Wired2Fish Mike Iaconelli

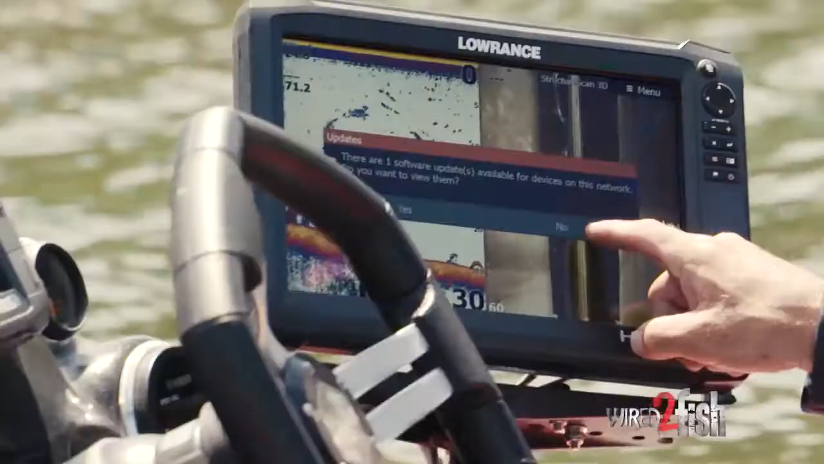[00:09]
we're out here in deeper water trying to find where these fish are going to relate to you
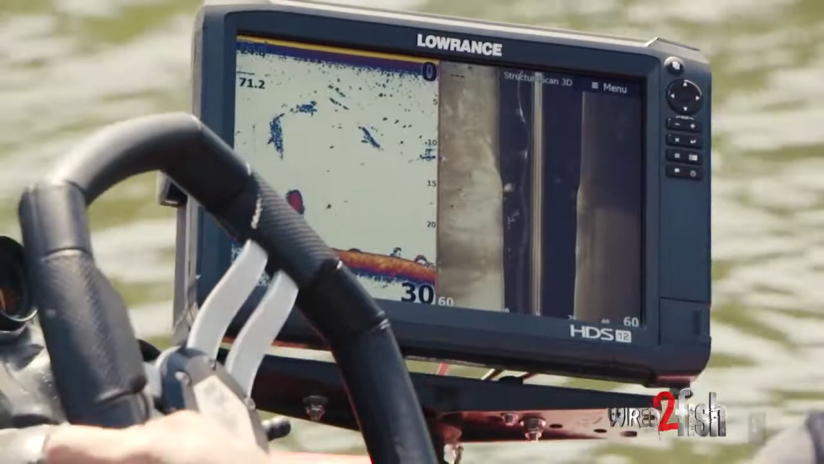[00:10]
know we're looking right now this is the lawrence carbon hds-12 and
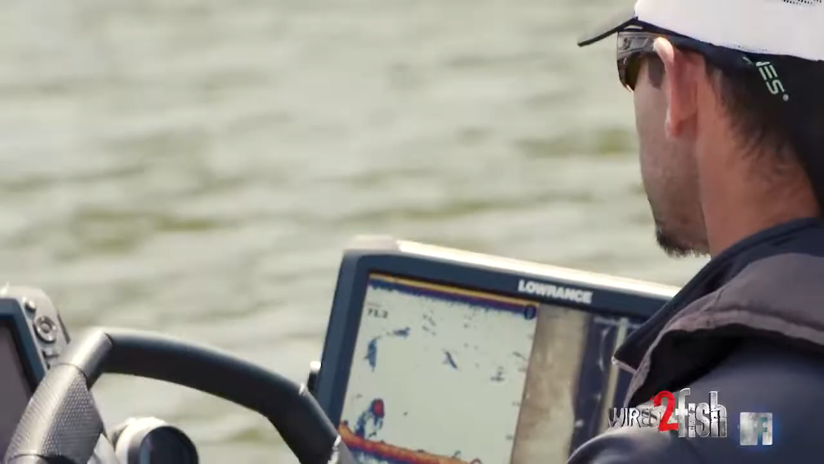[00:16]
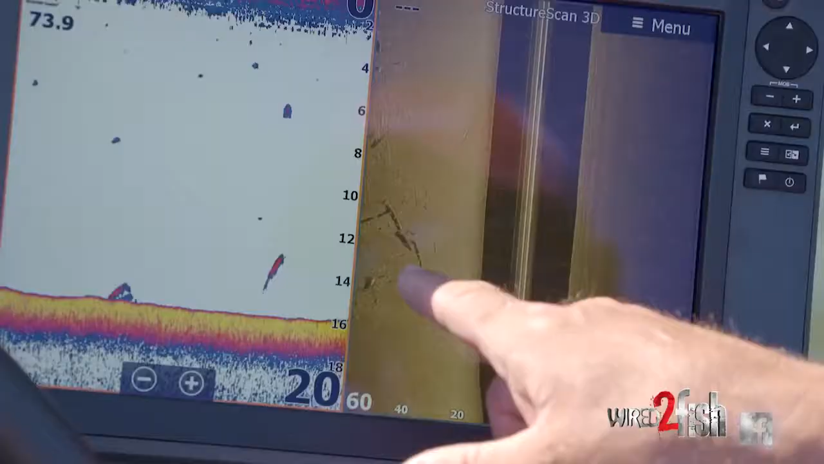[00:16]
we're looking at an isolated log pile out here on the left and you know when i see something like this it's real easy for me
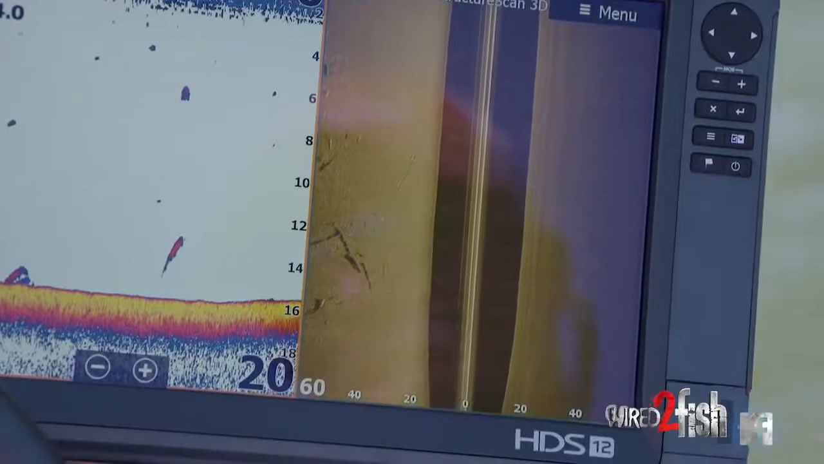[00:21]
to mark it and i want to i want to identify areas of change so the nice thing on the lawrence i can scroll back and i
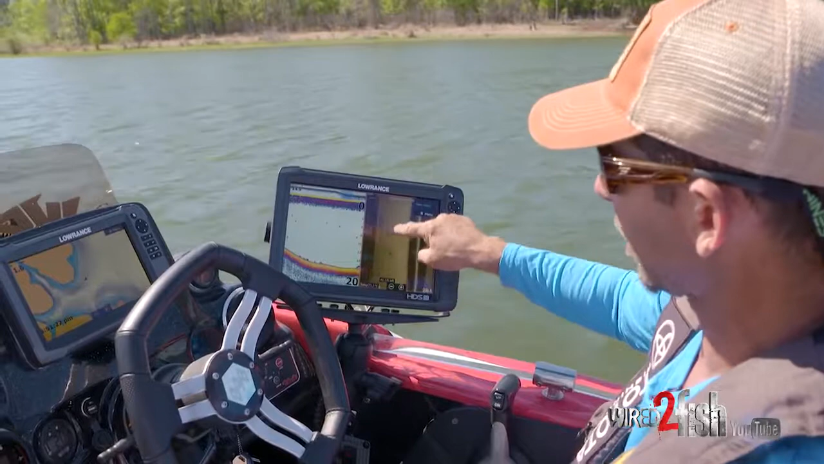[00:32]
can look there's actually two piles here and i can zoom in on those piles i can see there i mean you can look at it there goes a branch there's a branch and i could hit that put my cursor on top of it drop a way point and now i've got that piece of
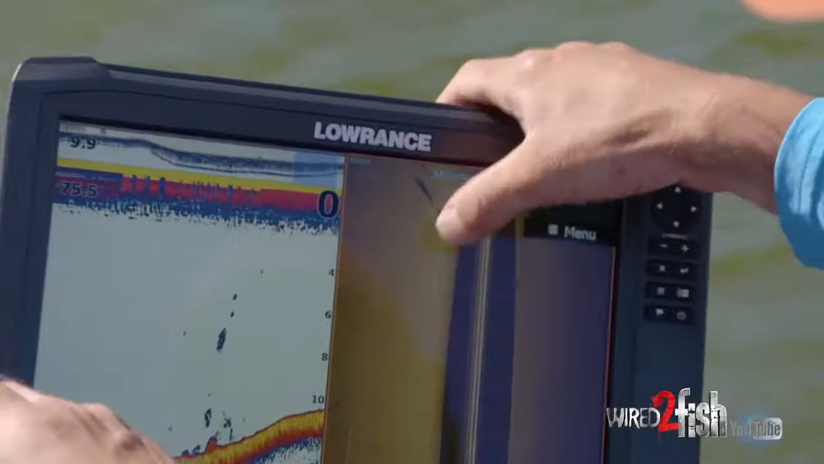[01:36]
here it comes i'm side imaging a giant log laying on the side right on that break here's another area put my cursor on it put a waypoint and now
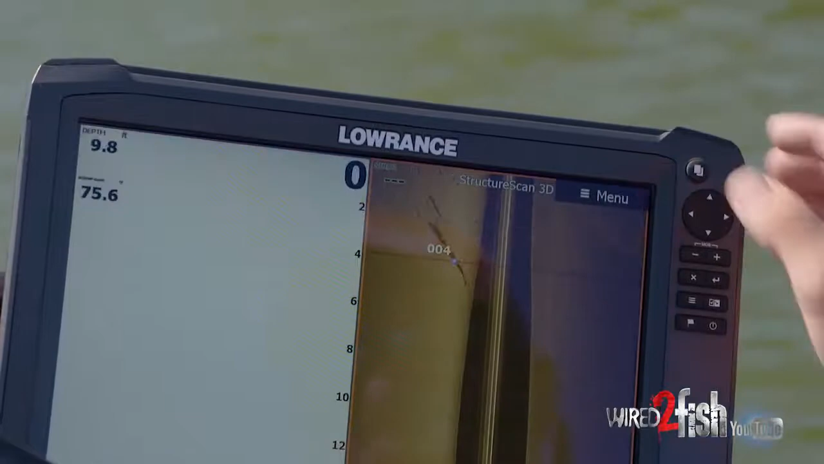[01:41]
On screen: depth 9.8 ft
i've got that log the other thing i like to do is i color coordinate my waypoints so
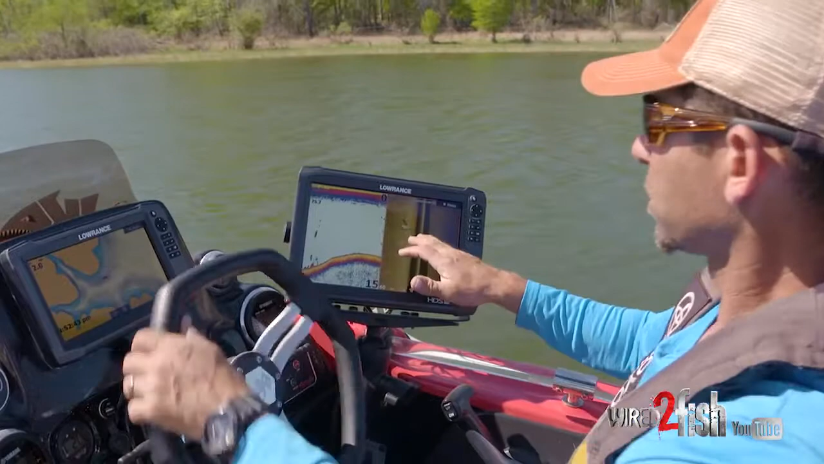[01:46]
for the logs i'm going to use a blue x but if i find grass
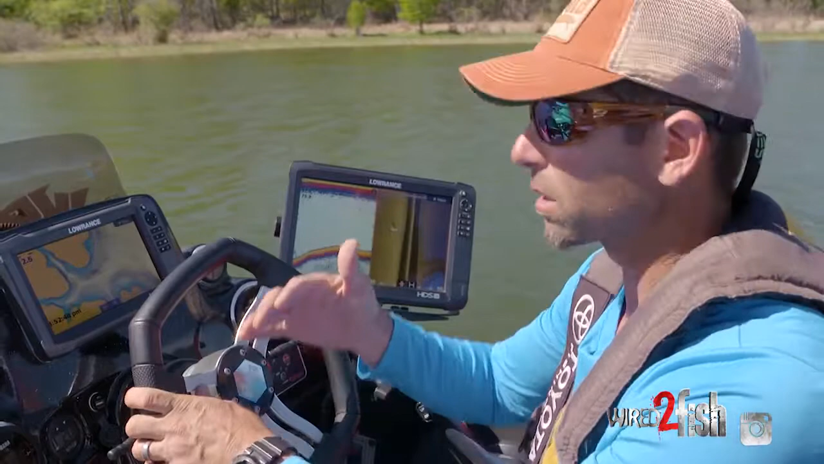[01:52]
i'm going to use a green money sign so it visually gives me a clue as i'm idling and looking here it goes look at this great another
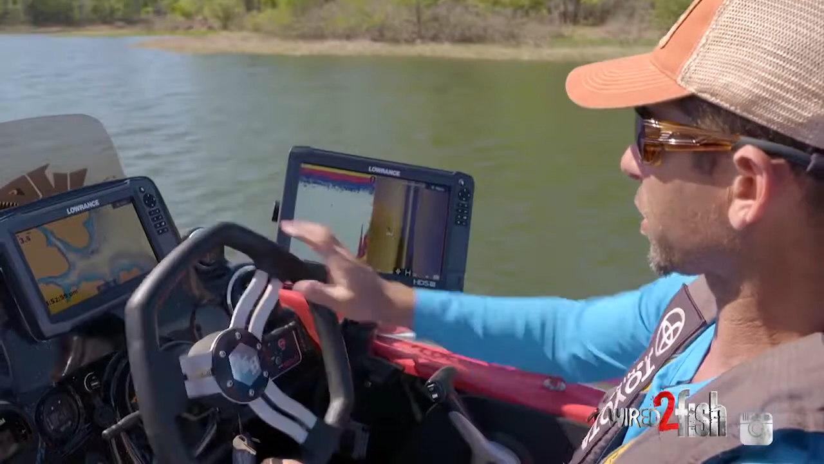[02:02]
type of cover and now we've got a grass edge and once again on 2d you can see it as towering grass if we go over
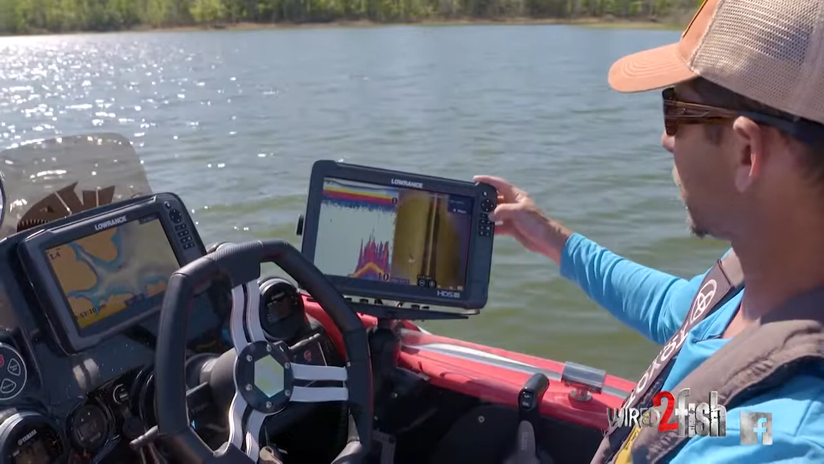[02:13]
to structure scan and zoom in it looks like grass grass shows up as
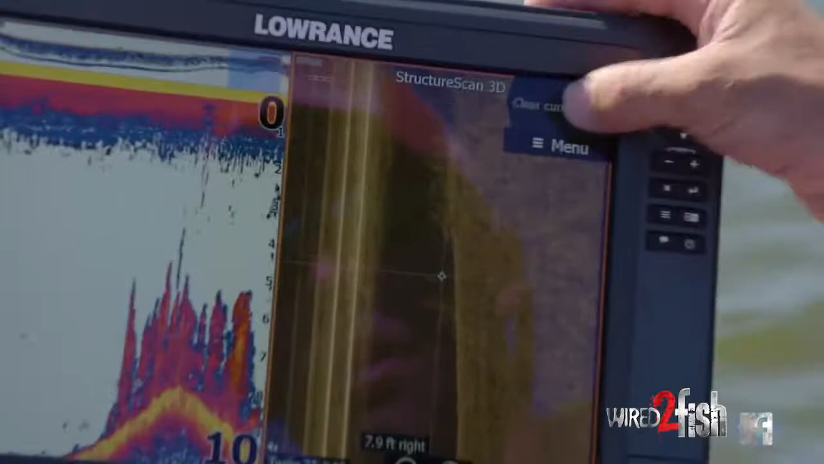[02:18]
grass on the screen it's a great example of what we're looking for you know once again you
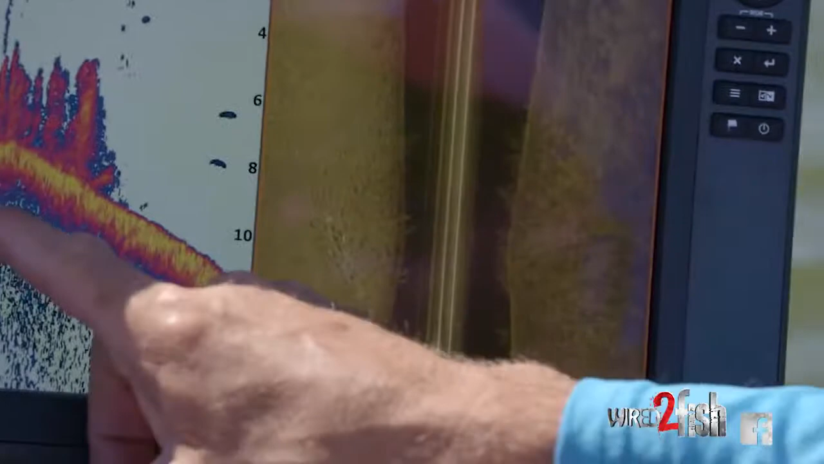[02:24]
can see this edge and edges are another key word for me when i'm out here side imaging and looking offshore so i'm going to go back and
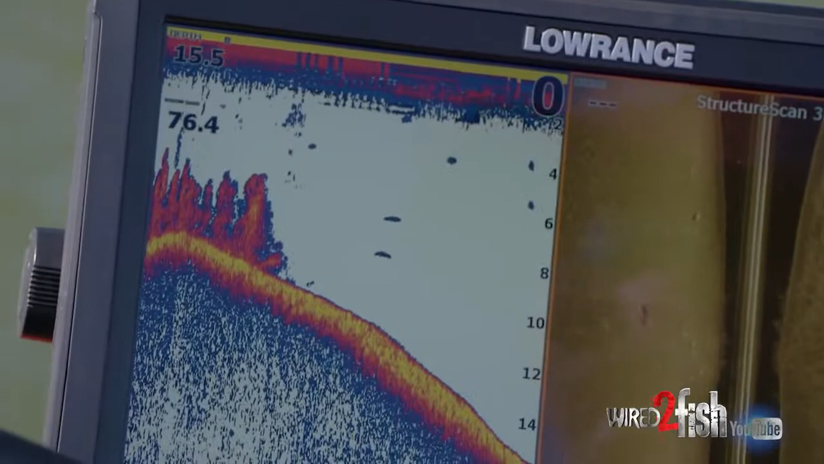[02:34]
i use a lot of times i use what's called a zigzag pattern and i'm going to go in and out in and out and i'm going to ride those contours looking
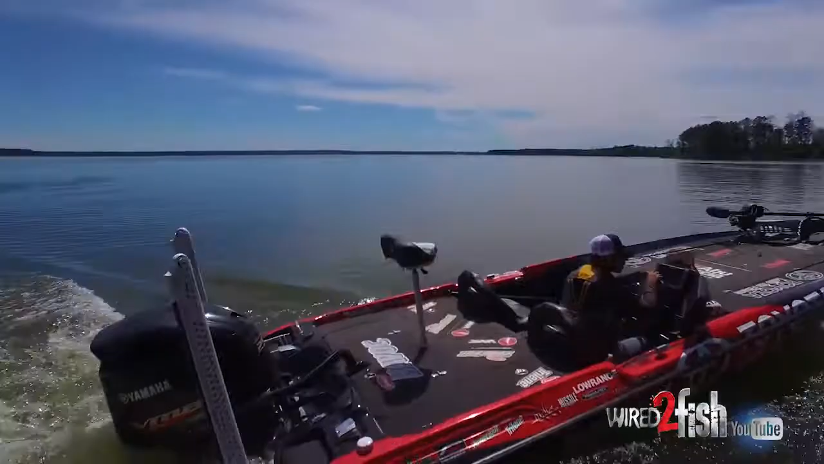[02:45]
for areas of change once again i can do it on 2d i can mark that hard edge of vegetation this time it's grass so i'm going to change my my waypoint icon i'm going to use a green money symbol i'm
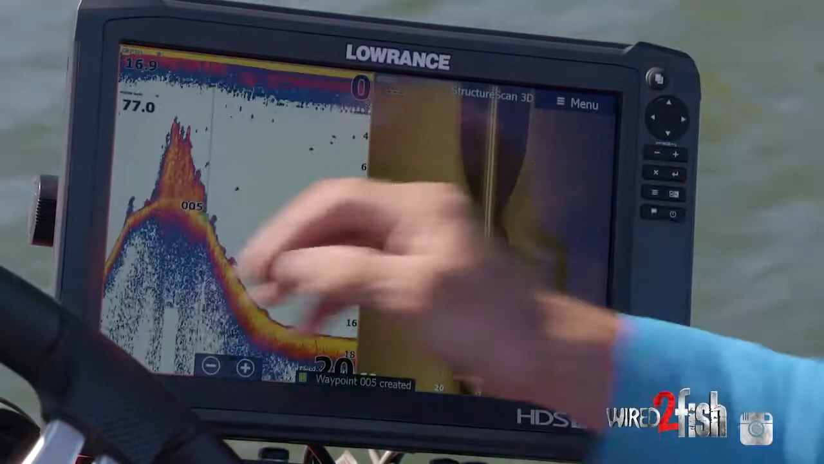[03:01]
going to save it and now if we look on our map here we go a primary cove secondary